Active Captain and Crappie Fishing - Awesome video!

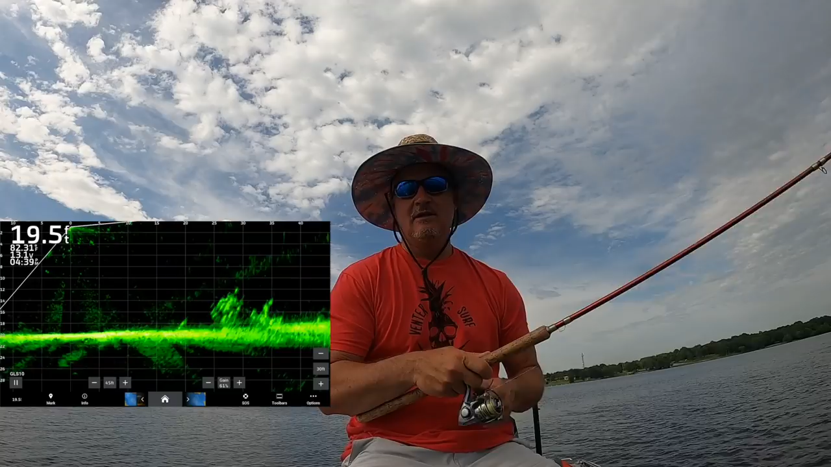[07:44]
On screen: depth 19.5 ft
look at those guys slow our roll down a little bit there is what i like to call a plum tree and we are going to cast into it with this jig and come
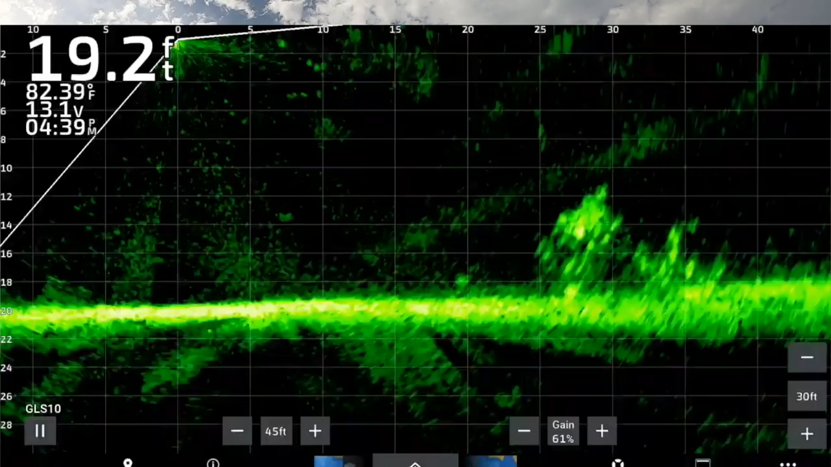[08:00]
On screen: depth 19.2 ft, water 82.39°F
up short which is perfect look at all of them take off bam that was it very active lost about five fish on that one toss and uh shows you can swim a hair jig i think you can swim just about anything right now these guys are these guys are hungry but check that out that's beautiful right there and again i'm trying to stay as way as far as possible unfortunately so many
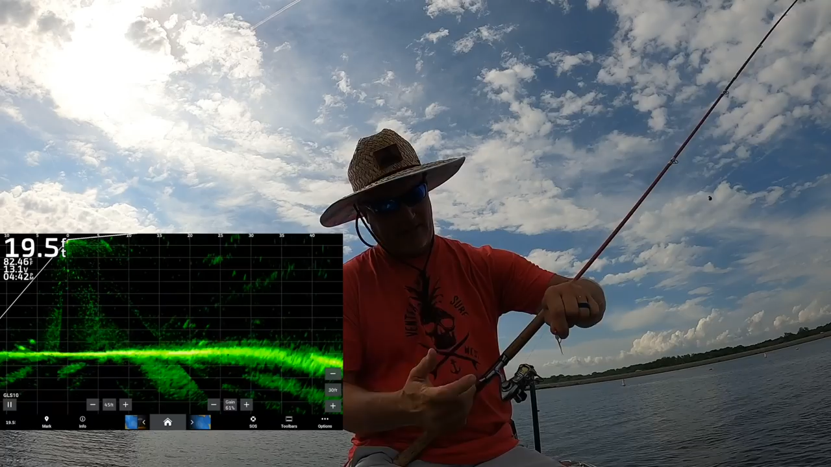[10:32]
this guy's going to come off the point we're going to go slow and then we're going to speed it up right here see how that juiced them up and then we got i think that's what's going to happen with live scope i think it's happening now you know people are learning what those fish are doing and how to react to them and we'll get one more fish here then that's about it yeah he might have hit it i missed him if he did but that's all right that's fishing guide trips are going great do me a favor if you're interested i definitely have a lot of availability in the month of july so please reach out to me
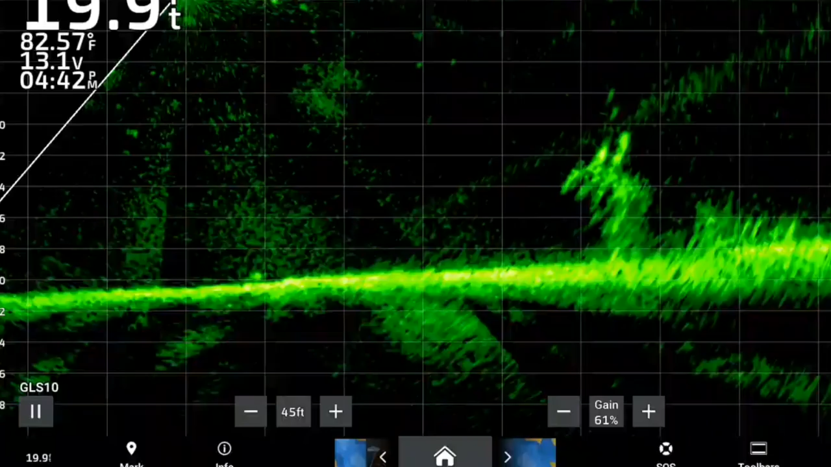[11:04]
On screen: water 82.57°F
and uh we'll get you hooked up and we'll be on these piles i missed that one too i missed that one he was he had it all down his mouth right there one more fish here we go come on now
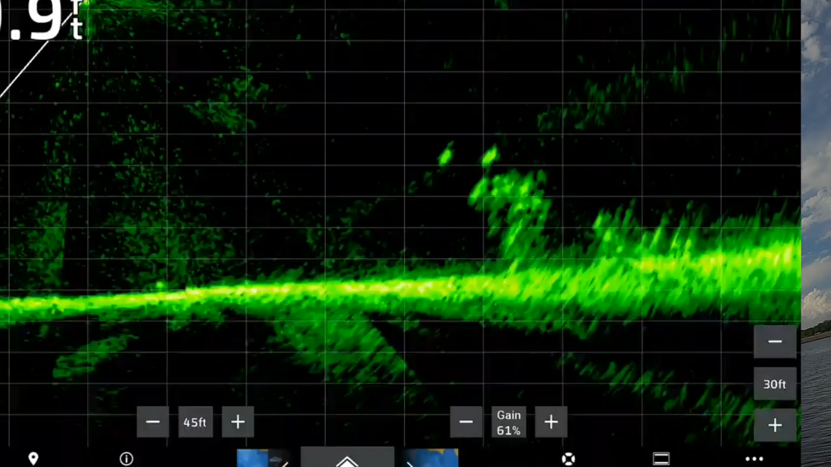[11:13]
hit the like button right now subscribe give me some luck on this one right here here it comes thank you buddy i appreciate you guys for subscribing and uh helping support three pound fishing all those baits all those things that i'm doing are supporting the tournament trail this is the big fish of the day right here folks the end of this episode this is it right here this is about a 14 black